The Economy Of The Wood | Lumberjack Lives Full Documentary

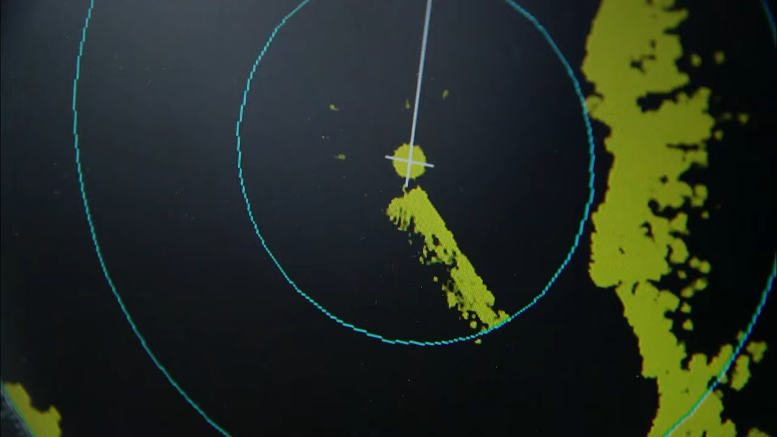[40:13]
On the radar, they're getting dangerously close to the coastline.